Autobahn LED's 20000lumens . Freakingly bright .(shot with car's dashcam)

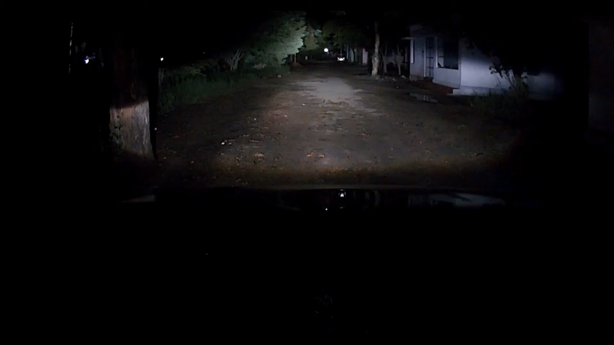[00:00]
hello guys how are you all welcome to the channel techyuga today in this video I'm going to review the LED bulbs from Autobahn technologies which are F5 GXP3 variant these bulbs can yield a brightness of 20,000 lumens which means 10,000 lumens for each bulb and I have in the capacity of 55
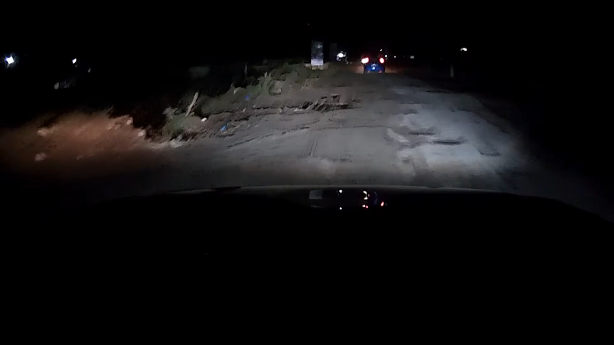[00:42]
installed by myself in the car from the decorator I replace them with the OEM headlamps which are halogen HP3 bulb type so regarding the made of the bulb these bulbs are of very good quality and they are designed to last longer in this video I'll demonstrating the throw of the beams which is wider and the